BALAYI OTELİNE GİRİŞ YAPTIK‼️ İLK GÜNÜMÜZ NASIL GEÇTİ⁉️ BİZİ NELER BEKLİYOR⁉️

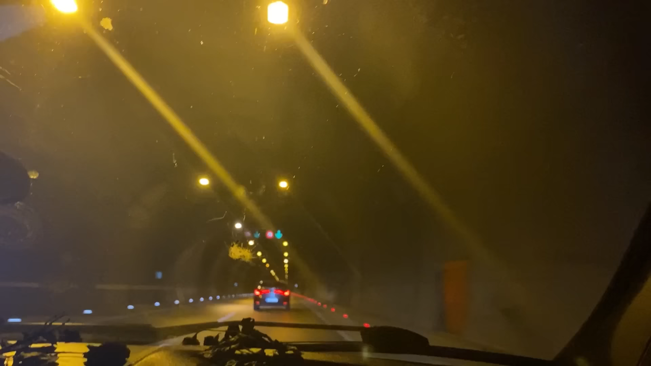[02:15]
Arkadaşlar biz tünelden çıkalım öyle gelelim. Tünelin ucu bucağı gözükmüyor sanki. Evet. Şöyle. Bayağı bir yol var. Telefondan da gözüküyor. Şöyle. Abi aslında açık bir yandan.